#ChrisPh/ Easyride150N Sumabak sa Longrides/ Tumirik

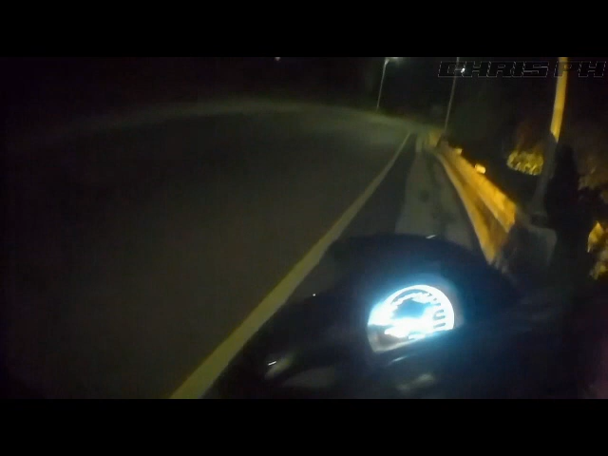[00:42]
So pababa na kami papuntang Digos.
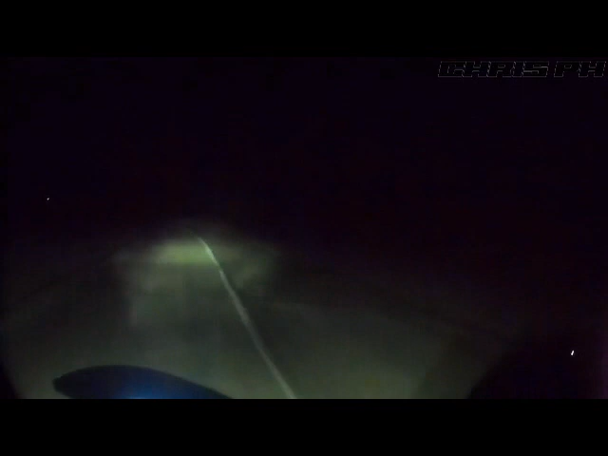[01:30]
So yun, dito sa banda na to, yung daan nito ay malubak kaya medyo maingat tayo sa ating pagkumani at saka madilim din. Yung ilaw natin ay yung low eh, napakahina, so lagi nakahay yung ilaw natin.